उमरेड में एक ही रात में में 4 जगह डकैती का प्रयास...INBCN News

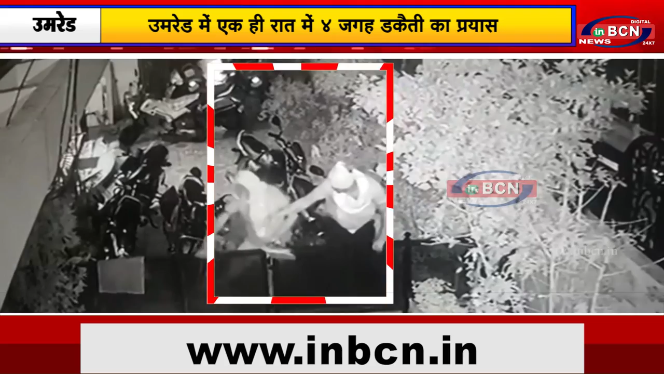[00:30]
कर अंदर खुसने का प्रयास करे थी इस बेच निकेश तॉलानी की मा प्रिया तॉलानी को घर की खिड़की में कोई टॉर्च मार्टे दिखाए गया खिड़की से बाहर देखने पर साथ अग्यात लोग उनके घर में प्रविश करते दिखाए थी,
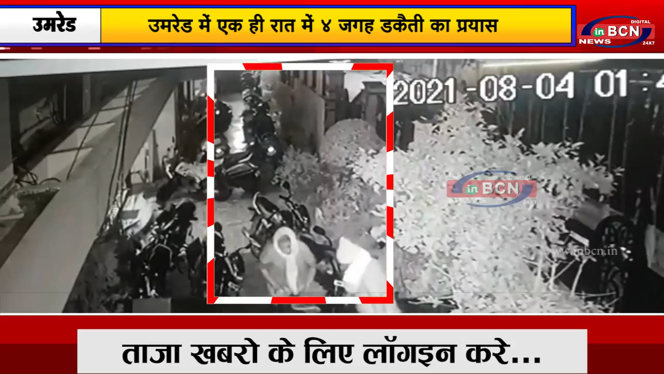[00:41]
उनके हाथों में हत्यार भी होने की जानकारी है प्रिया तोलानी ने यह बात अपने बेटे और बहु को बताई, सभी लोग एक साथ चोड़ चोड़ चिलाने लगे,
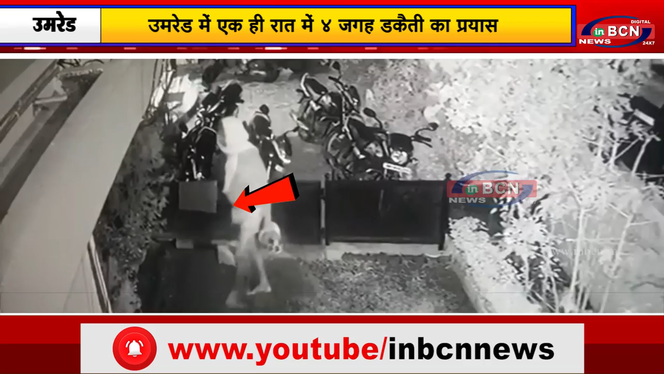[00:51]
शोड़ सुनते ही सभी आरोपी वहाँ से भाव निकले तोलानी के घर की बाहर लगे CCTV कैमरे में चोरों की हरकत कैद हो गई है, निकेश ने घटना की जानकारी उम्रेट पुलिस को फोन पर दे,
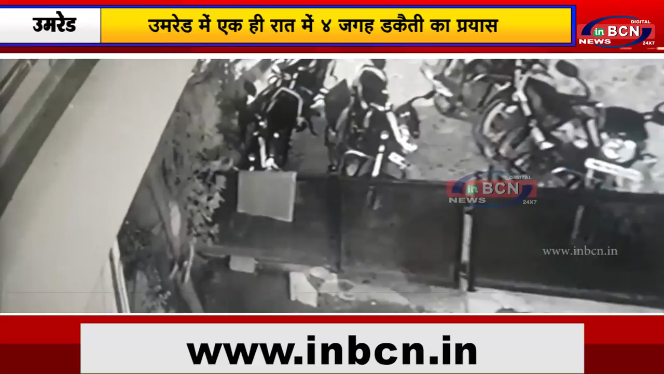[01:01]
सुचना मिलते ही पुलिस ने मौकी पर पहुँच कर जानकारी ले विलाल